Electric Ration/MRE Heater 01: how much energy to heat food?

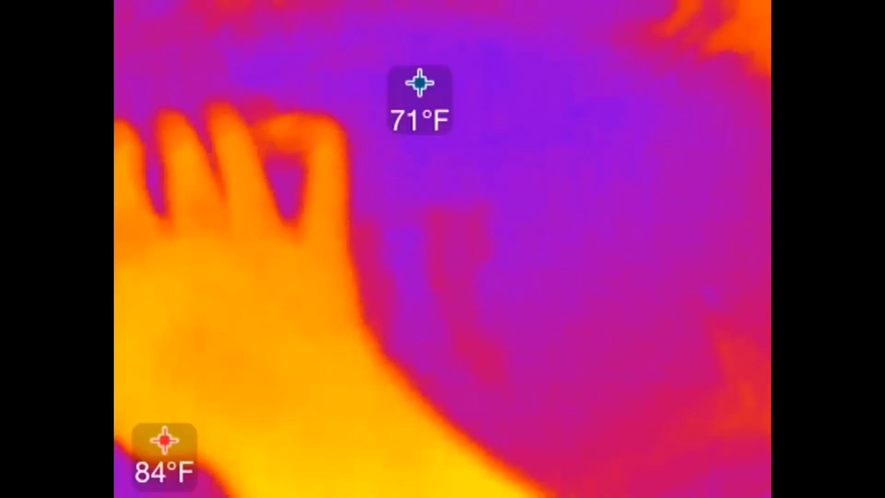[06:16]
I have it connected up to my power supply. I'm going to power that on.
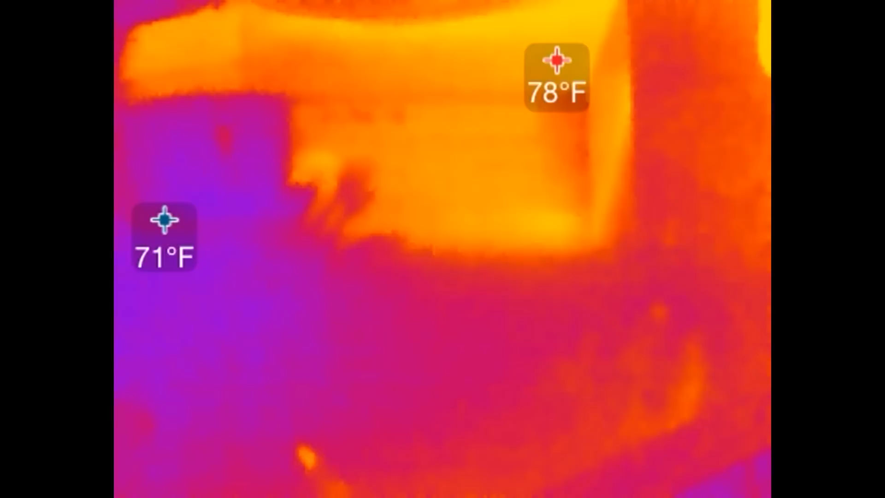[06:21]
Start pulling power and the voltage and the power going through it is starting to heat it up as you can see. Ah, it's already starting to warm it up. The main question though is how quickly can it transfer that heat into the ration?
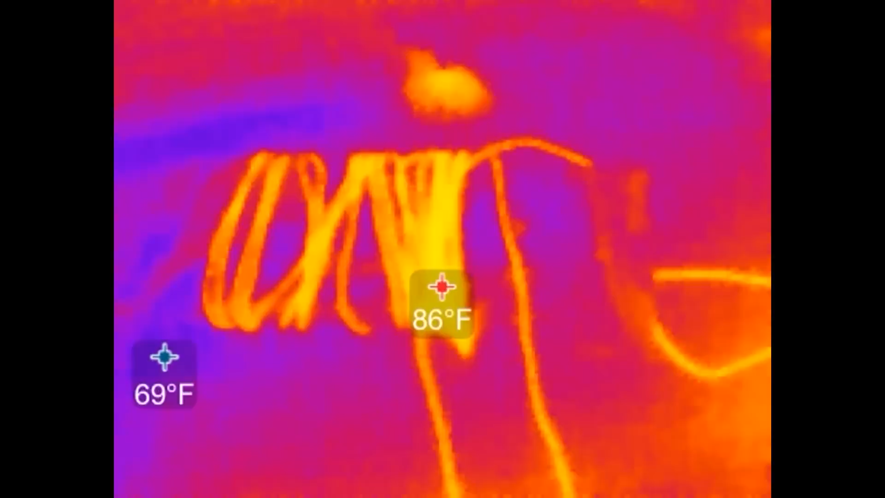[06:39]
On screen: min 69°F
So before we start the test, let's put this into the little insulating box.
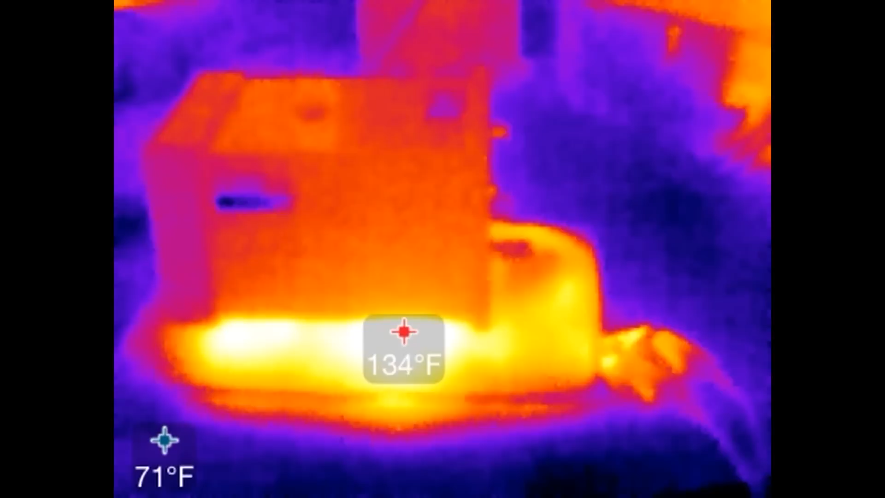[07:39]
On screen: min 71°F
So my thermal camera says about 136 degrees Fahrenheit on the bottom.
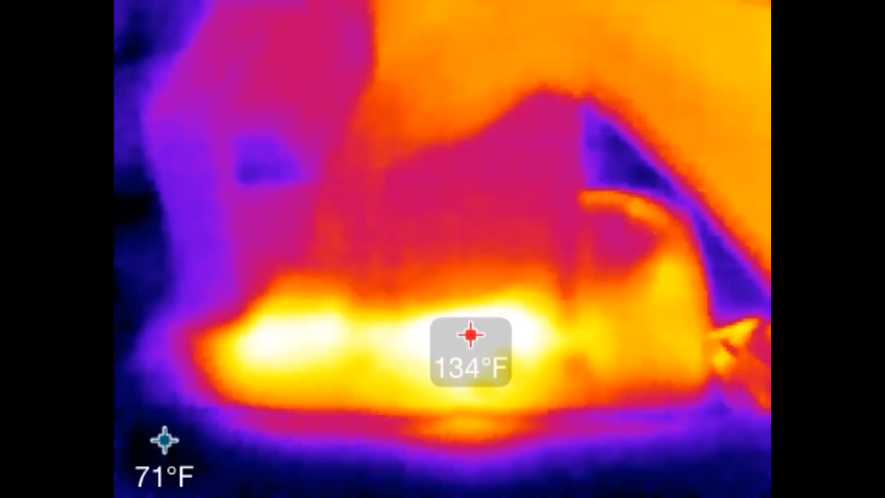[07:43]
On screen: spot 134°F, min 71°F
And this is very, very warm, very warm.
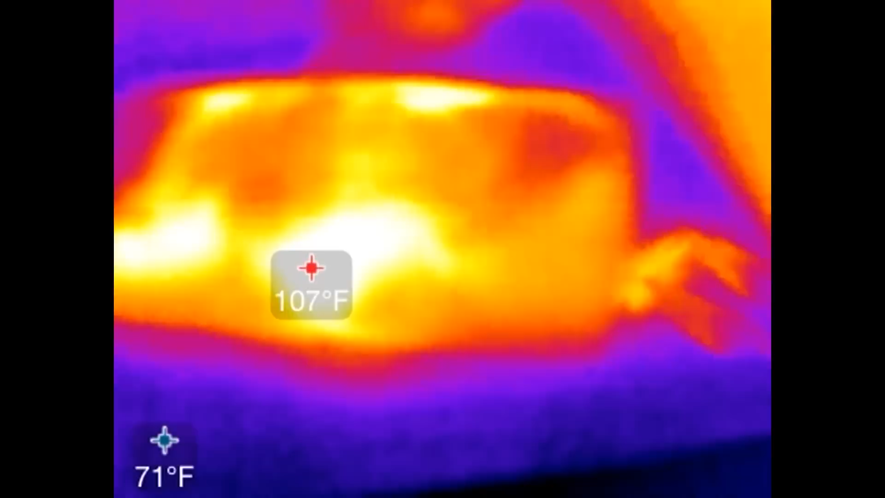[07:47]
Disconnect these.
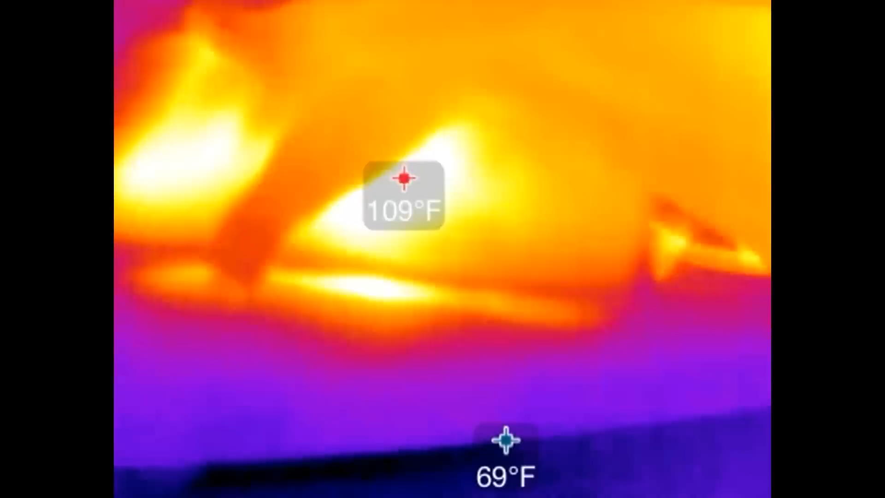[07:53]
Whoa!
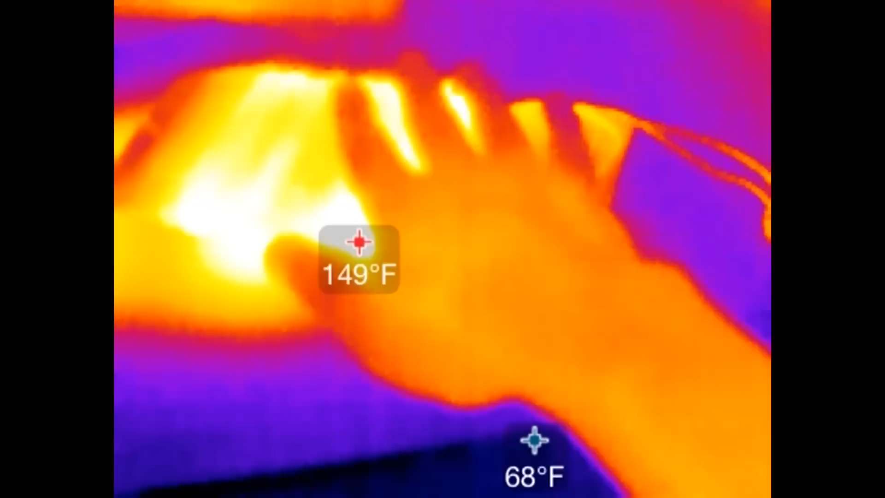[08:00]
This is actually pretty good. Huh.
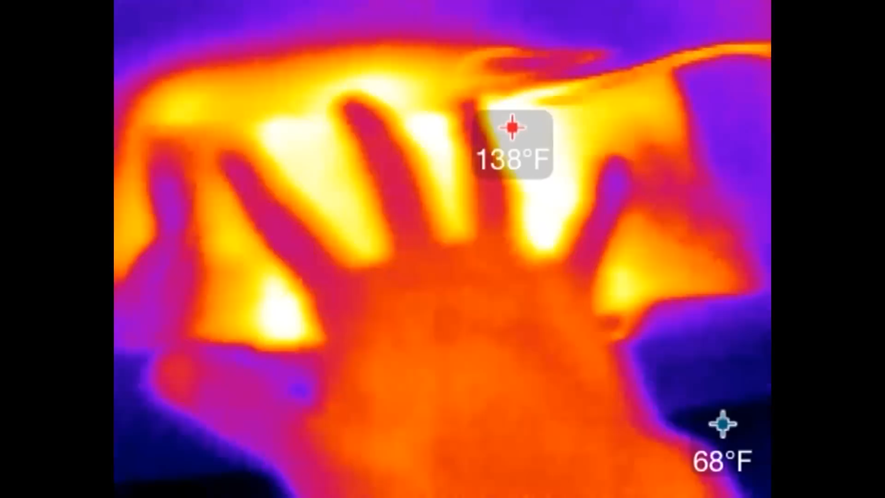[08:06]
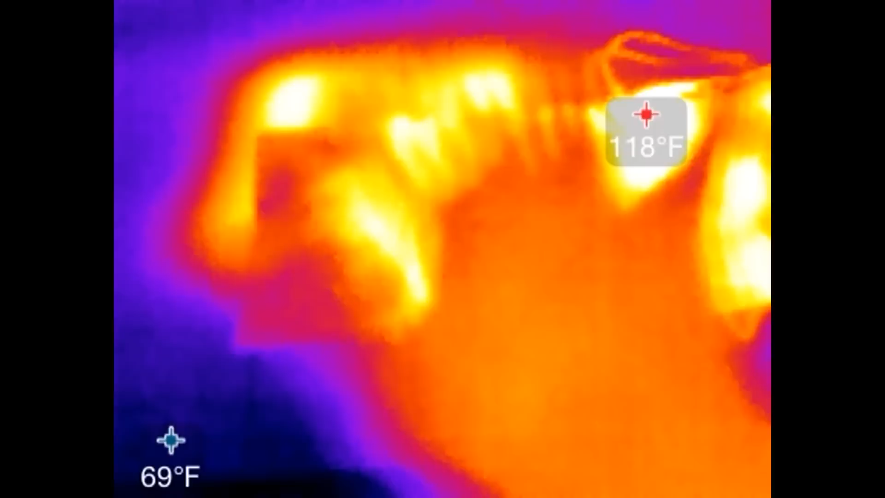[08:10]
On screen: min 69°F
The end is a little bit cool, but wow, I would totally eat this.
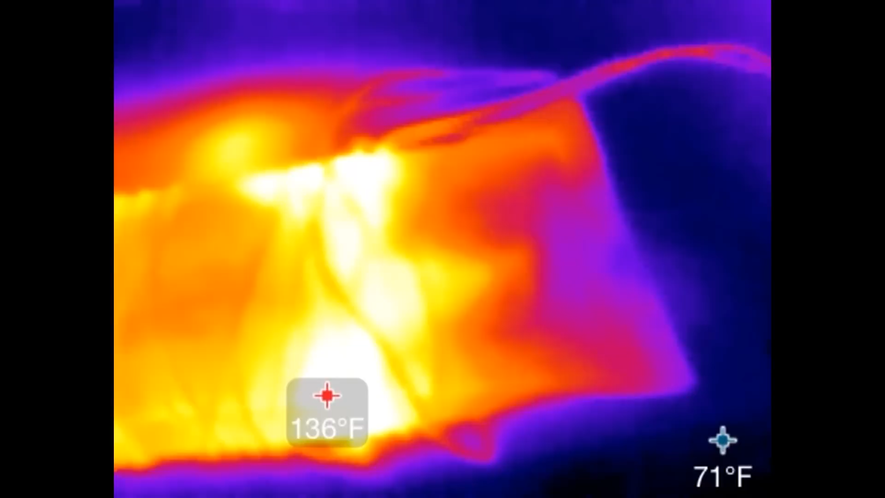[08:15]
On screen: spot 136°F
Hmm.
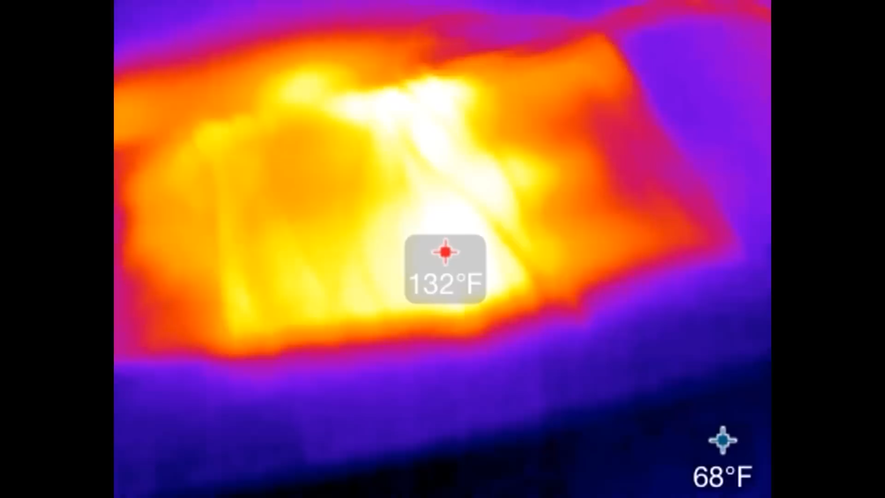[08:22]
On screen: spot 132°F
I guess 130 degrees isn't all that bad. I'm just going to mix it back and forth.